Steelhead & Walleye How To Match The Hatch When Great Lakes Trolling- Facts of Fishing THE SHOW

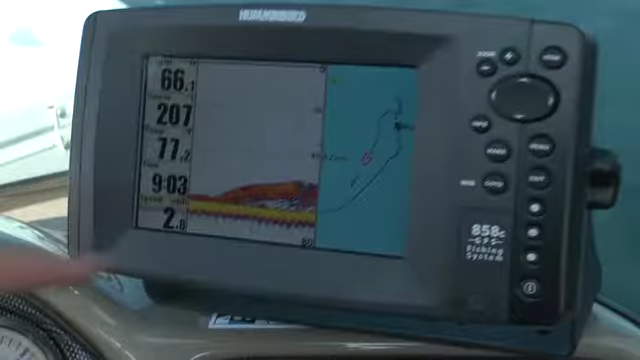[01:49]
That's what you're looking for right there. These are smelt on the bottom.
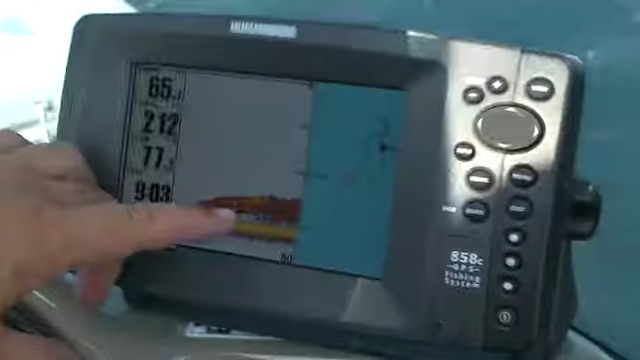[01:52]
That's the target species of bait that these fish are feeding on.